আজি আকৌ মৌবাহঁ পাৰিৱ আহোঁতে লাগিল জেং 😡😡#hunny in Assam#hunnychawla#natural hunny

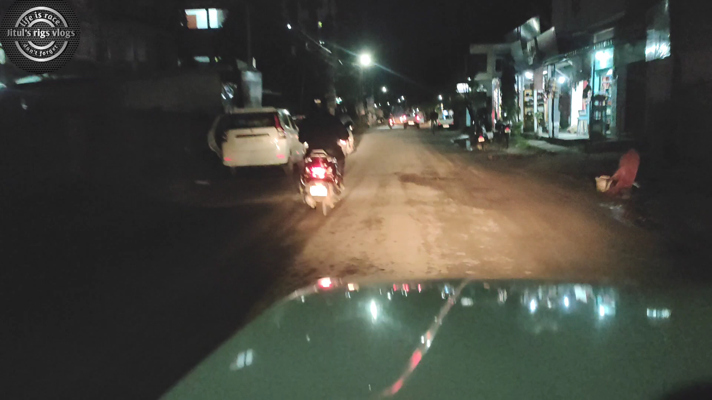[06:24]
খাই মেলি আমি ইয়াৰ পৰা গৈ আছোঁ আৰু এইটো চিৰাপতি ৰোড মানে গেলাপুখুৰীৰ পৰা আহি এইফালে পাই আৰু গৈ আছোঁ।
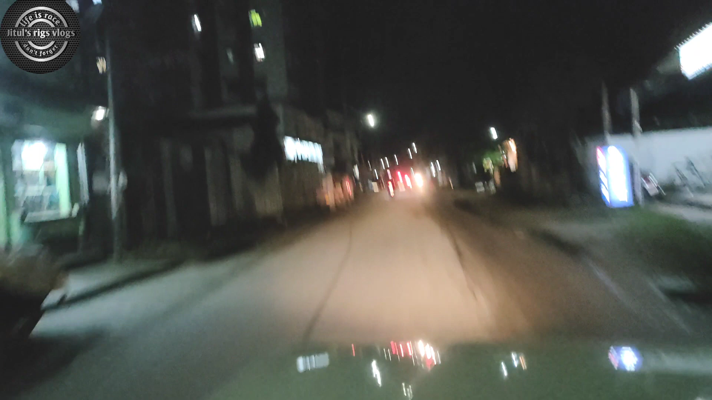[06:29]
তো এইফালে যাম মানে ৰাস্তাটো সৰু।